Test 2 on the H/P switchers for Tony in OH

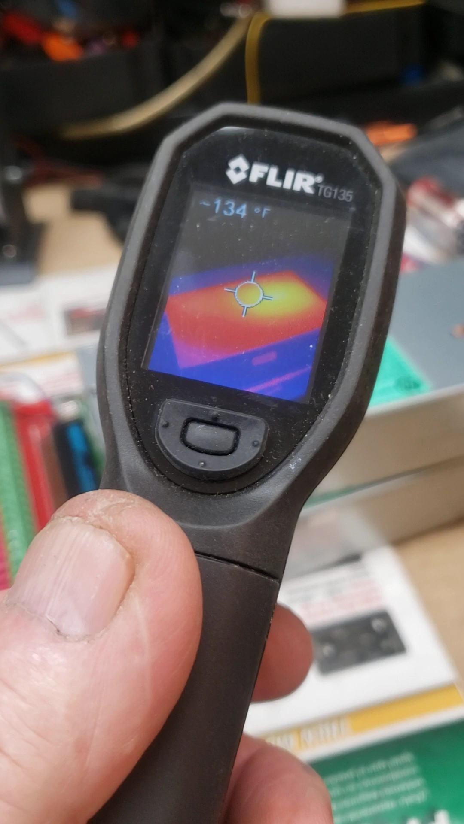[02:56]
On screen: spot 134°F
that cooled down pretty good but the hottest I've ever seen them get to is about 140 when the fans kick in there you go there you go